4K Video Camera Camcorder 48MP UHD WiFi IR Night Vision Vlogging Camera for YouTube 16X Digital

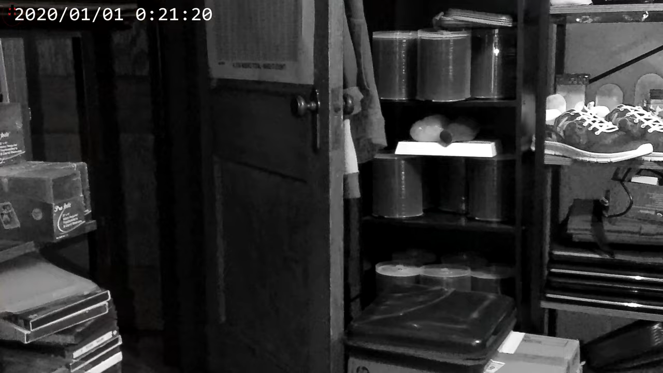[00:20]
all right guys so let's switch over to night vision here so you can switch it on and off
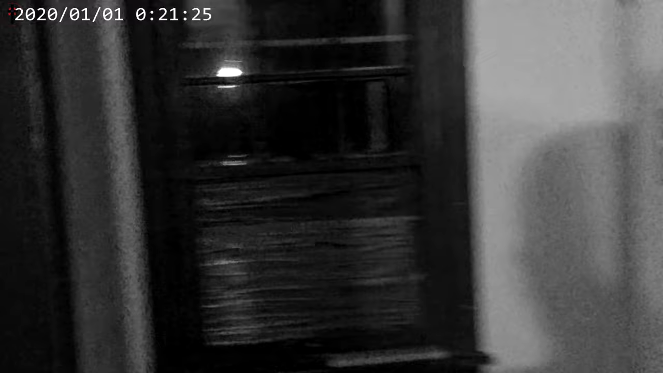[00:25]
pretty quick so so this is completely nighttime
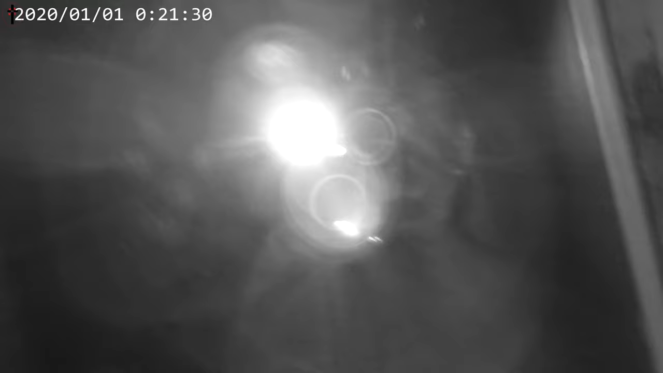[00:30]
so inside here we'll show you guys inside completely dark room this is the difference
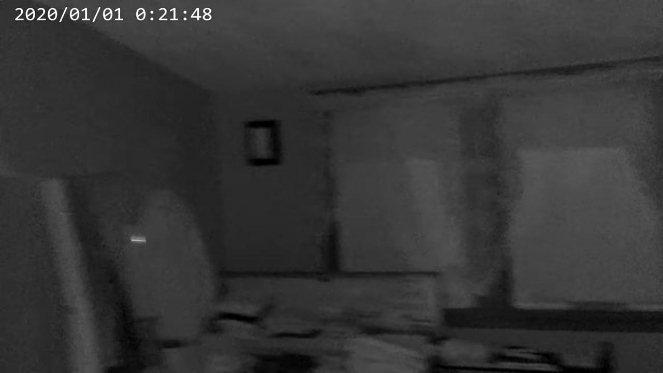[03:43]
so it's just basically two red lights
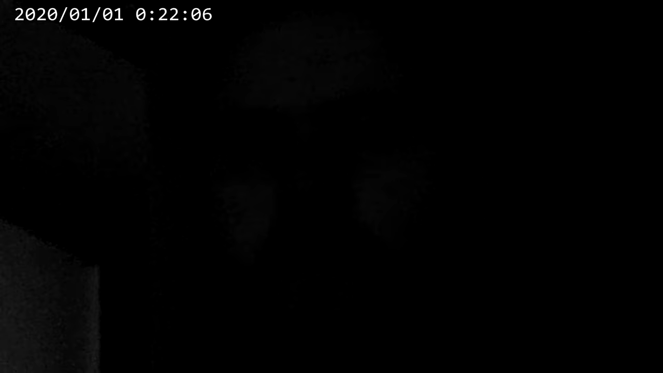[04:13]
it's so here we go you guys can see you